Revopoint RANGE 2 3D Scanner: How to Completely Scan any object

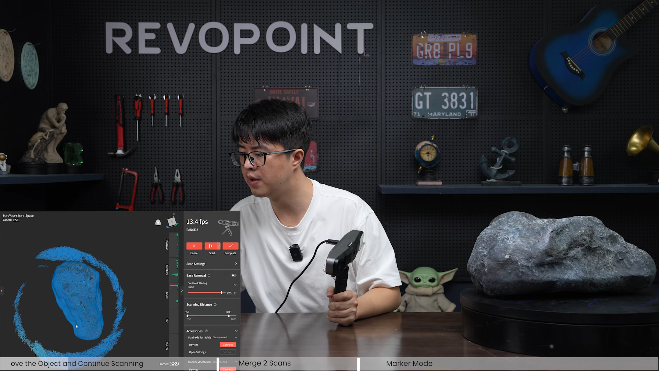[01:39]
okay first turn done and looking good no problem and as you can see i scan a lot of these side areas right why is that that's
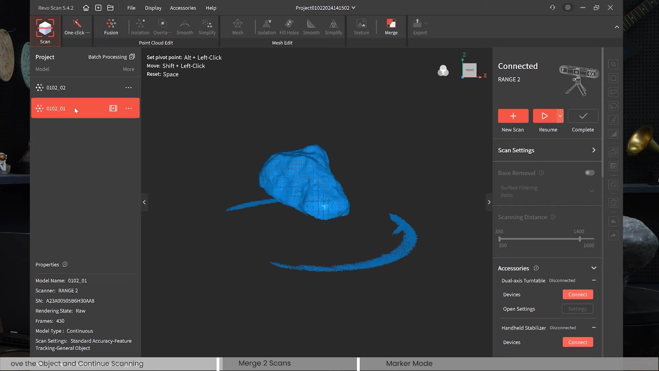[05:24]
one scan project with two scans two 3d models and here is a common mistake you might experience this if you click merge now before you're doing
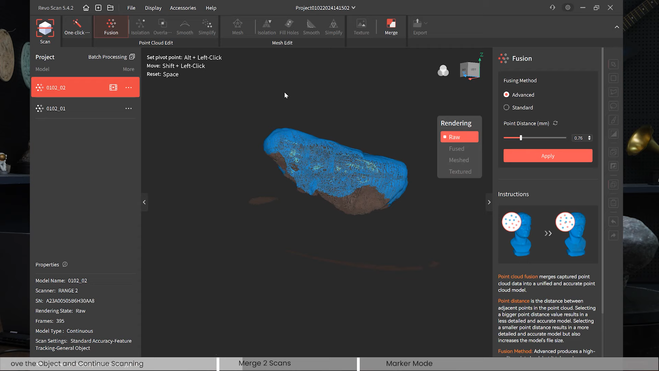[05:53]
okay so let's just let's just do the fusion we don't have to do the meshing
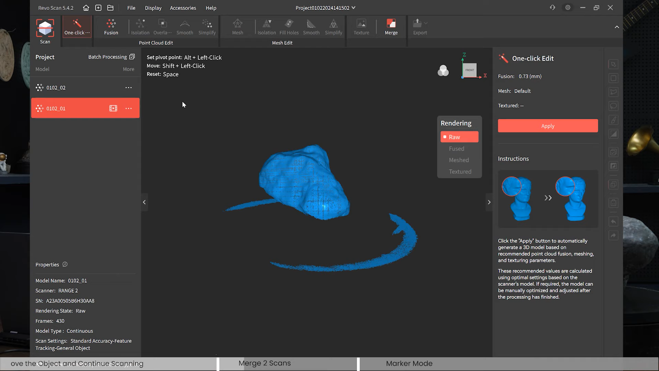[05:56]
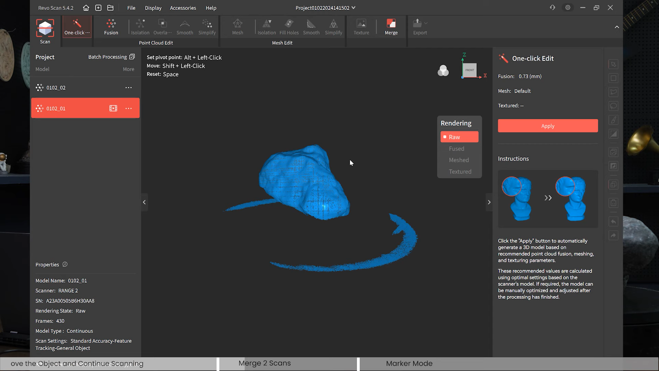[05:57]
okay let's start with number one and we fuse it and remember
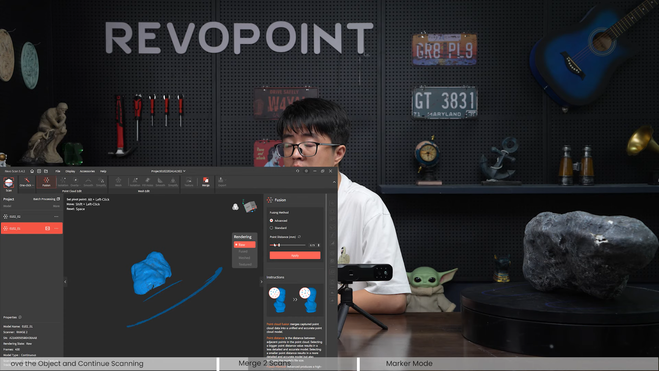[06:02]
when you are trying to merge two scans into one complete scan and it's
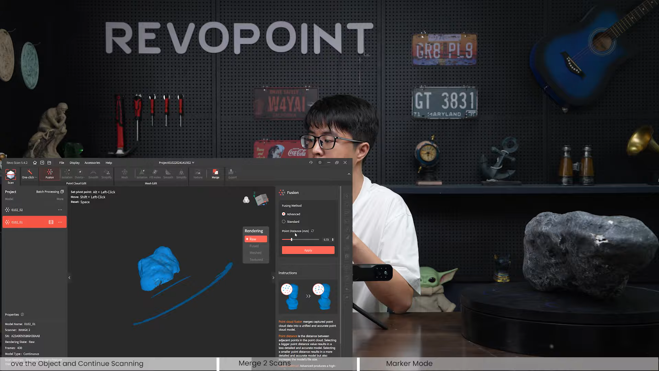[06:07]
better to keep the point distance infusion the same so that you won't it
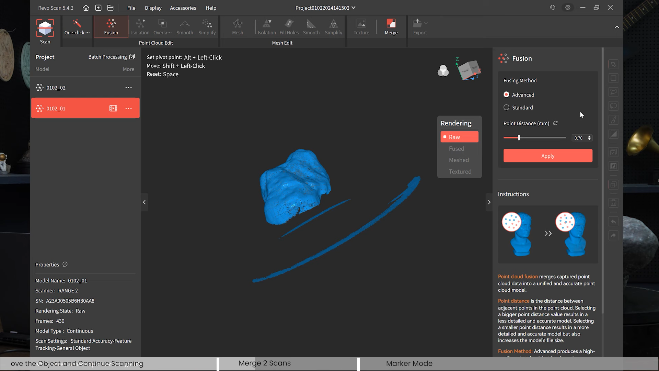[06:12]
won't create problems so let's just use point 70 as the point distance
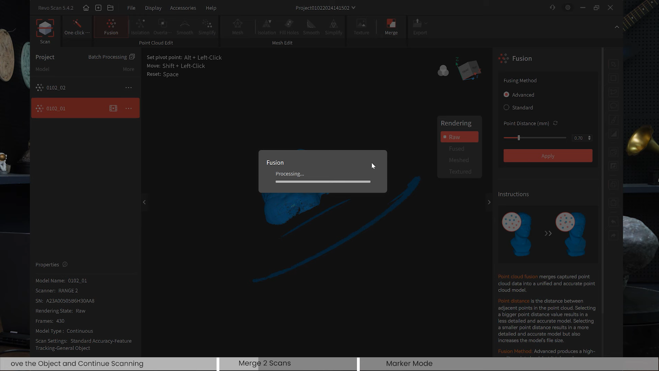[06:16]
okay let's fuse the first one
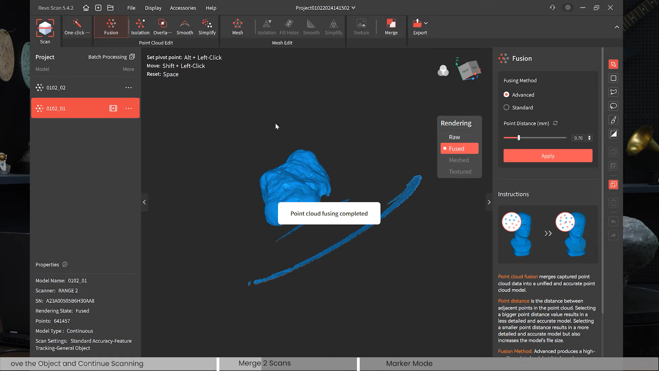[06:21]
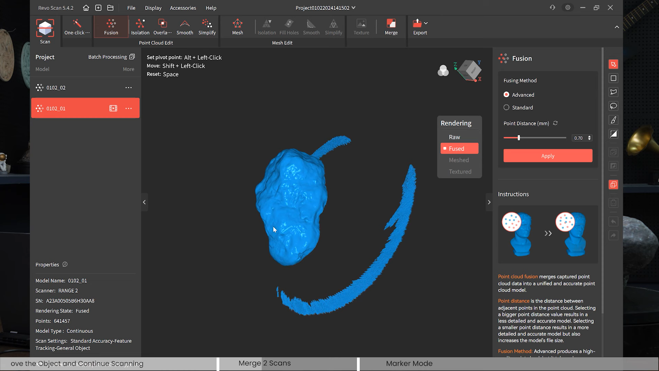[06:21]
okay and it's better to clean it up especially those noises because you don't want those noises get merged together right so we use the isolation tool to detect and
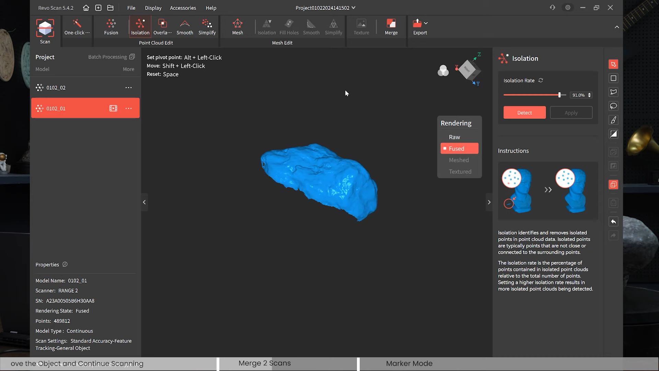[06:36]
delete those isolations okay looking good the first one here and the second one
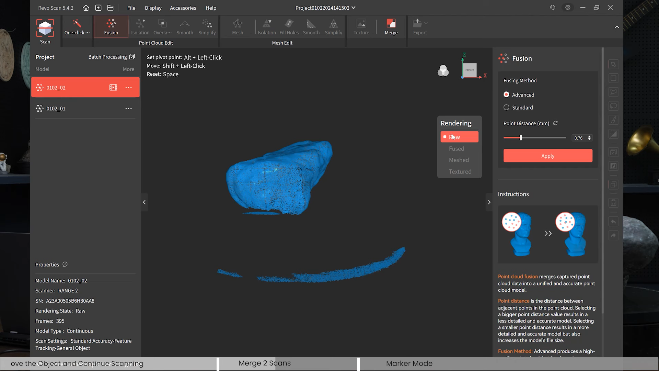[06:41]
we do the same thing and we'll keep that in mind the point distance should be the same 70 okay apply the fusion
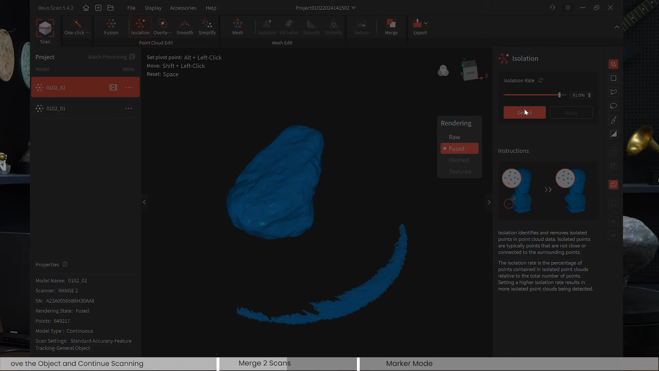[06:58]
okay and same thing let's clean up
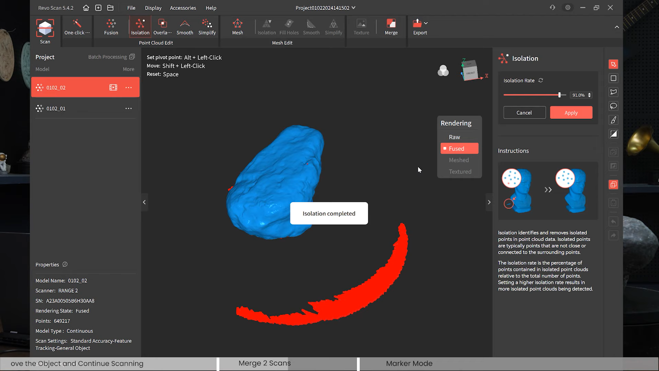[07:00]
the 3d model here
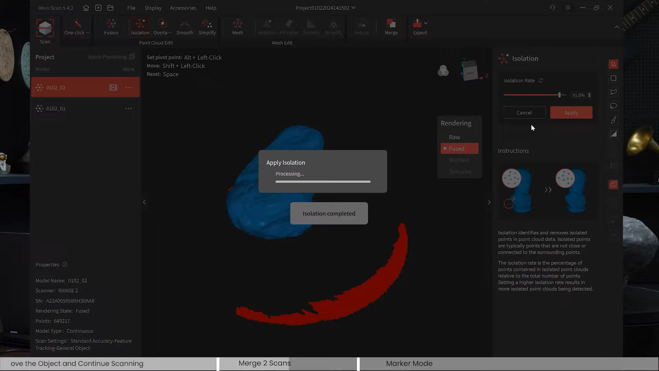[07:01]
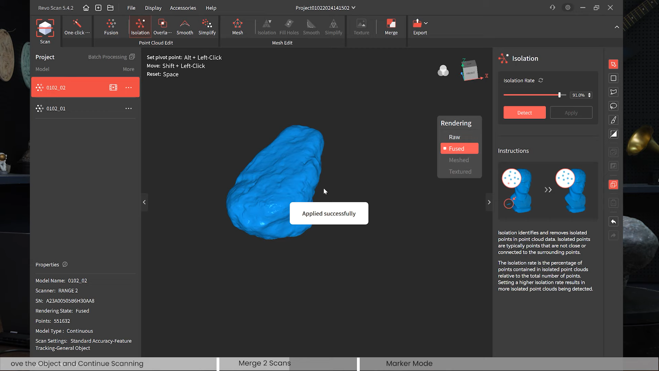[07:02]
let's delete those isolations okay now you click before you click merge as you can see now you can select those two models
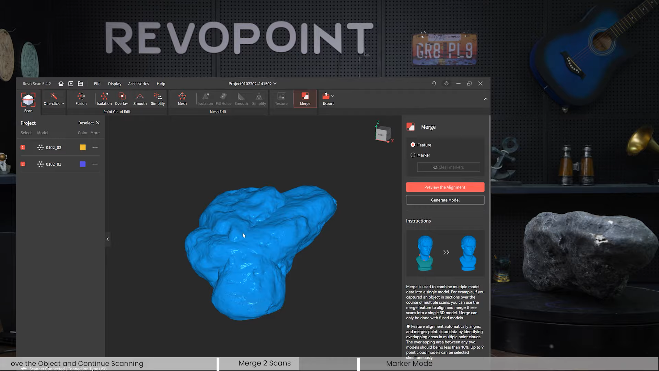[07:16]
and there are two ways you can choose to merge them one is feature so for those feature rich objects you can choose feature alignment to